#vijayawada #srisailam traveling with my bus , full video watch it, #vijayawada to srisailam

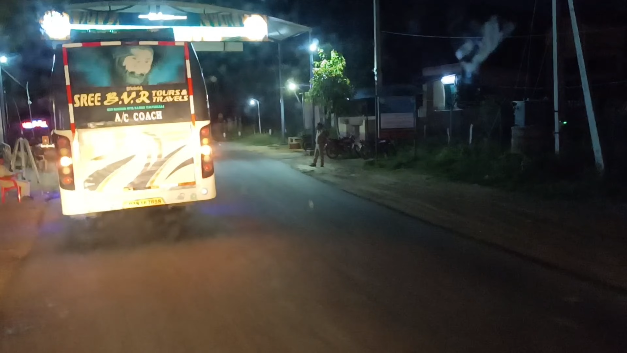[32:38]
ఎల్ రాజారావు స్మారక ప్రజావేదిక. ఇదే చెక్ పోస్ట్. మనకున్న 9 గంటల వరకు నో ఎండ్ టైం ఉంటుంది. 9 అయిందనుకో వెహికల్స్ ఏవి అలో చేయలేదు మార్నింగ్ 6 వరకు.
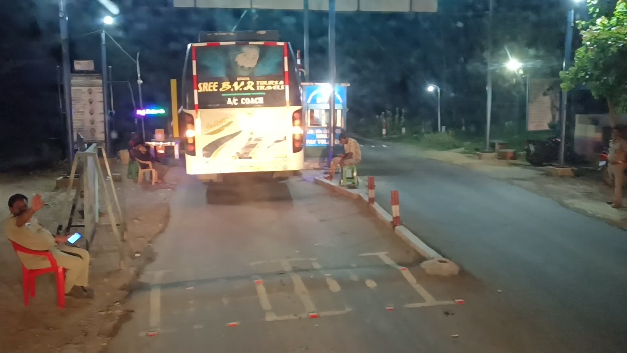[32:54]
ఇక్కడ ఫాస్టాగ్ కూడా ఉంది, ఫాస్టాగ్ వర్క్ అవుతా ఉంది. మామూలుగా ఇది ముందుకు టోకన్ పెట్టినారు, ఇప్పుడు ఫాస్టాగ్. మన గేట్ ఓపెన్ అయింది.
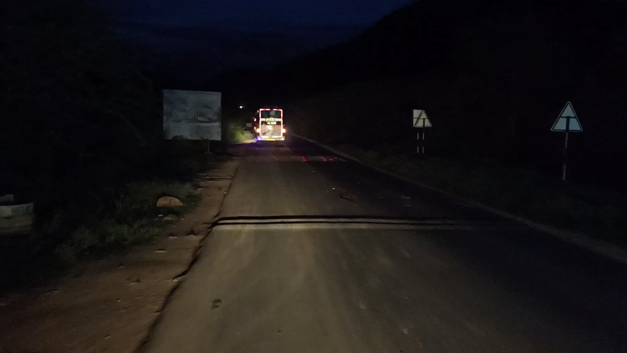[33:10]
మొత్తం అంతా చీకటే, కొంత తొందరగా వచ్చింటే బాగుండండి ఈవినింగ్. అదే పొద్దునంతా ఇంకా పొద్దున్న తీయాలంతా వీడియో.
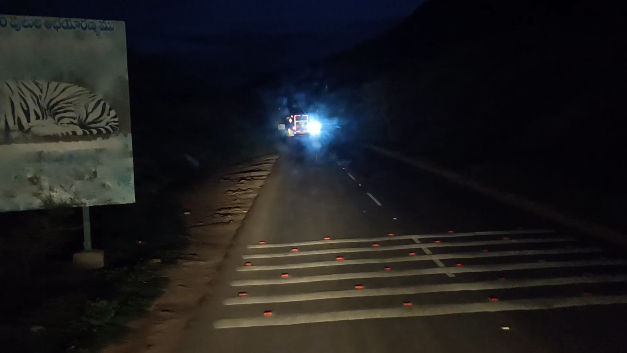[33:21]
ఇప్పుడంతా ఇంకా నైట్ జర్నీ కదా, ఏం కనిపించదు. లైట్ ఫోర్స్ వచ్చిందనుకో ఇలా మస్త మస్తగా కనపడుతుంది.
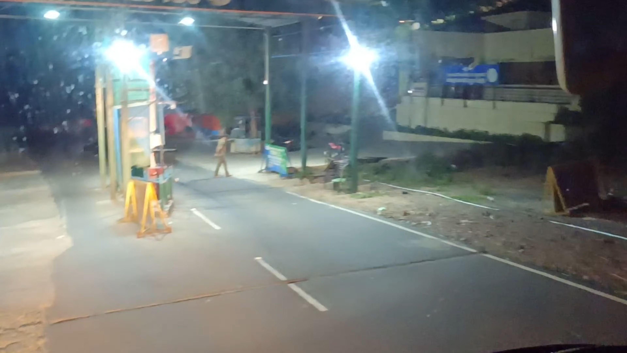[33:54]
చెక్ పోస్ట్, ఫారెస్ట్ చెక్ పోస్ట్ శిఖరం.
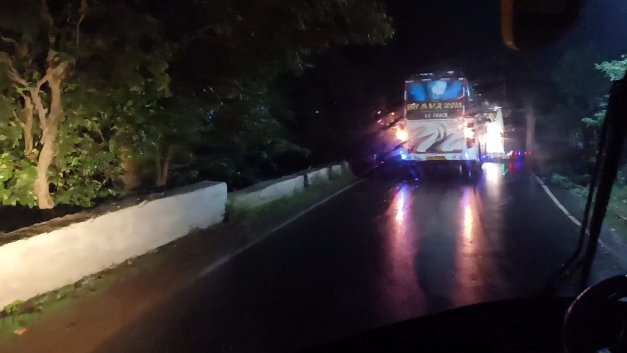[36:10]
చల్లగా ఉంది కదా గాలి, వర్షం కుమ్ము డ్యామ్ ములాయలేదు.
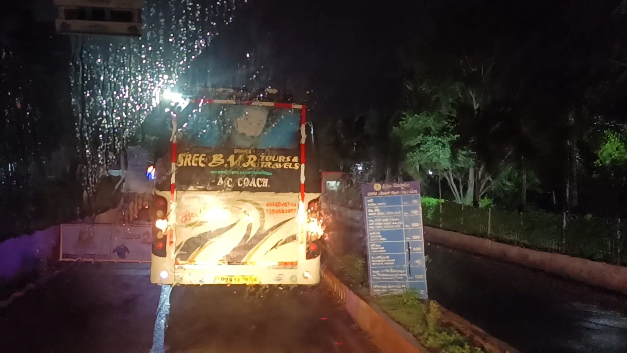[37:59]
లారీ 200 బస్సు కదా, లారీ 200 తన పైన ఉండేది 180 ఎంత ఉంది చూద్దాం.
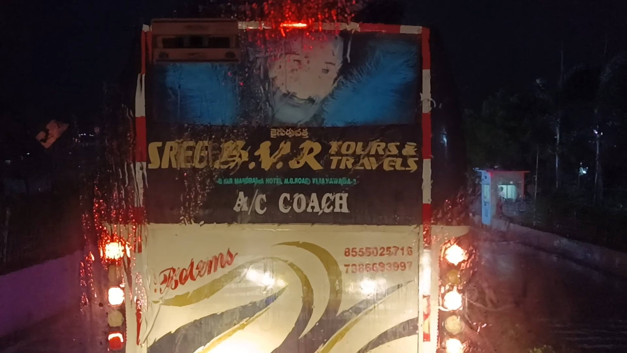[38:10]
ఎంత ఆటోకి 30 రూపాయలు, జీపు కారుకు 100 రూపాయలు,
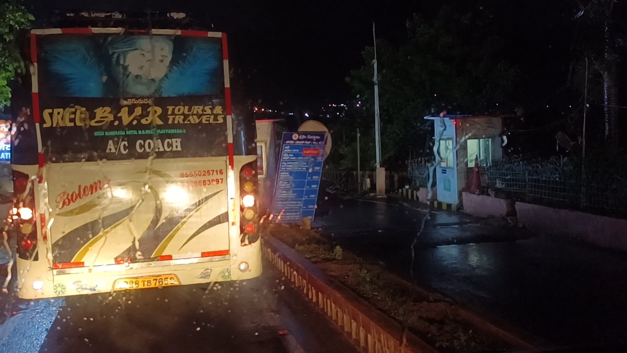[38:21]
బస్సు టెంపో ట్రాక్టర్ కు 200, ఖాళీ లారీకి 200 అంట, లోన్ లారీకి 500 అంట, మోటార్ వింగర్ వాడికి 100,